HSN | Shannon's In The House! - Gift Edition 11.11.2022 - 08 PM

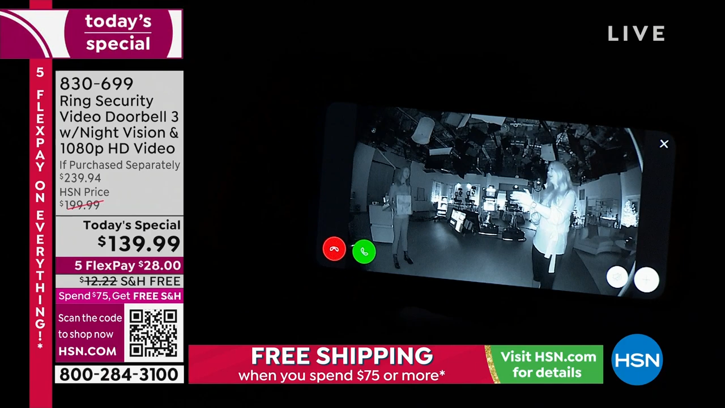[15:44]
Automatically. Automatically, yes. Automatically, yes. So, as, you know, the sun sets and it becomes dusk outside, this automatically changes and adjusts. So, I'm going to zoom in on Shannon because you brought a present. I did. That was so thoughtful of you. Or I'm taking something away. Hey, hey, what are you doing?
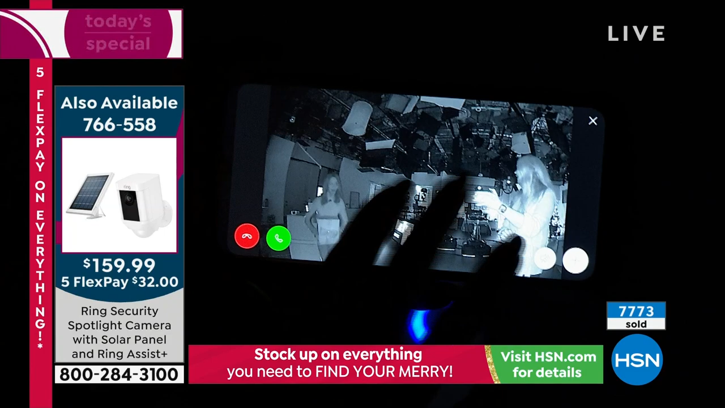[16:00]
So, look, again, I can zoom totally out. I can see her from head to toe. Or I can zoom in closer and see what's going on. Then I can speak to her and say, hey, stop it. I see what you're doing and it's not cool.
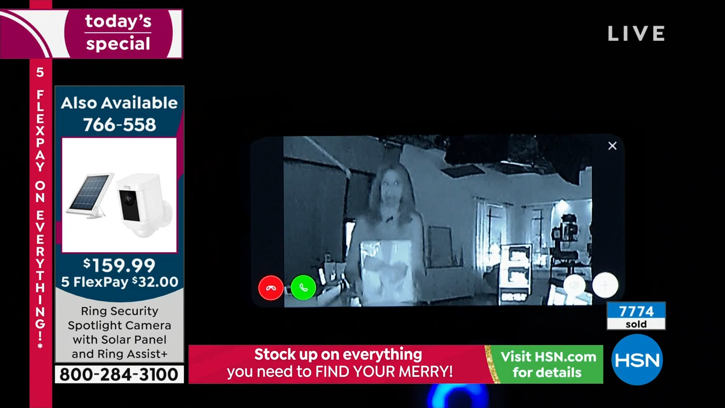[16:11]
Or, oh, Shannon's here and she looks so pretty and she brought presents. Yay. So, it's totally easy to see. Look at this. And look at the studio because you guys can see around this phone how pitch dark it is in here.
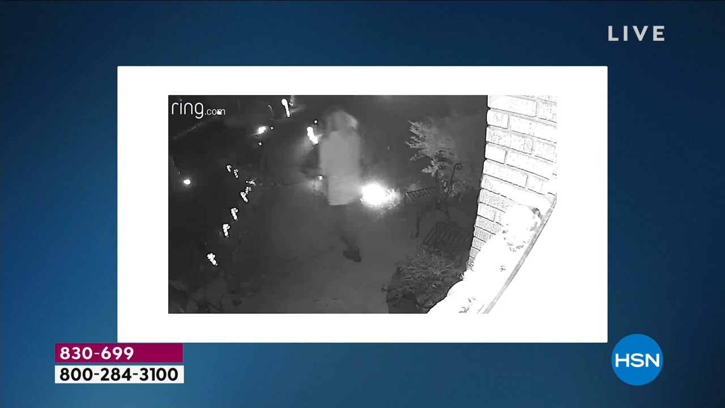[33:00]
I pulled out my phone, and there were multiple houses that evening that posted videos of this woman stealing packages off their porch.